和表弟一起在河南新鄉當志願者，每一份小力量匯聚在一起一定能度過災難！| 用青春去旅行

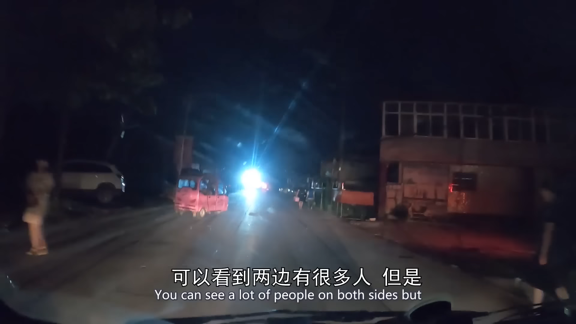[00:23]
都是没有电的状态可以看到两边有很多人但是旁边房子都没电